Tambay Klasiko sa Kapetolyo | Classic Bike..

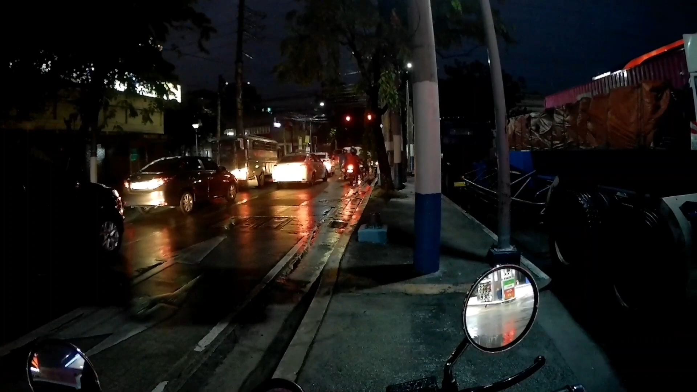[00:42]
So ngayon, maganda-ganda na yung panahon mga Pabs. So, let's go!
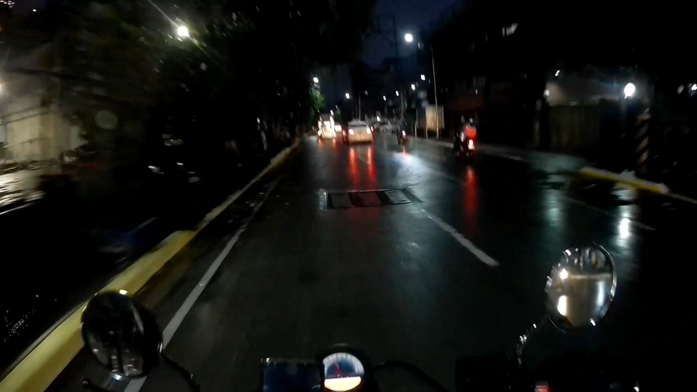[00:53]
Mga Pabs, basa yung karsada. So nararamdaman ko na mas makapit siya kaysa doon sa stock na gulong. So madaling salita mga Pabs, nasubukan na natin to sa mga rough road, off road, wet road naman.
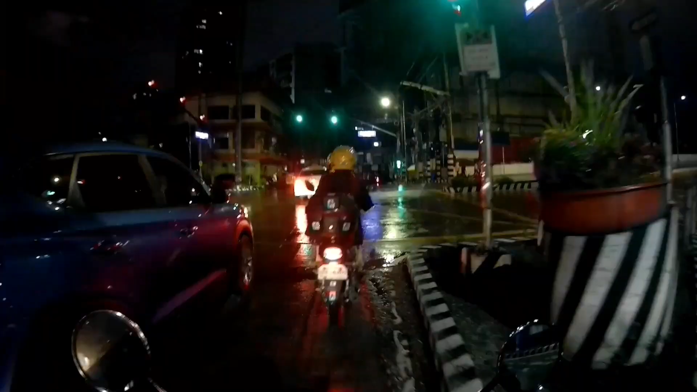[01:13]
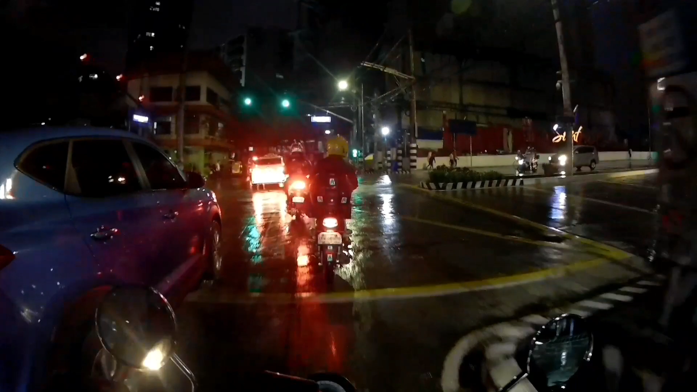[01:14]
So malapit na tayo dito sa may tinatawag na Kapitolyo. Ano kaya mga group o classic group yung ating makikita natin dito mga Pabs? Baha pala dito pagka ganitong mga panahon. Dito sa kahabaan ng SM Manila.